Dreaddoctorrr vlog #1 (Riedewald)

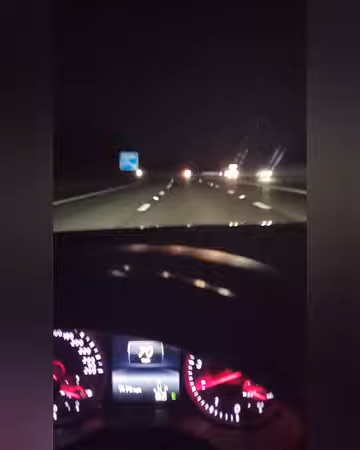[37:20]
En als je in zo'n box zit, lijkt het dus net alsof zo'n vrachtwagen daar midden op jouw weg zit.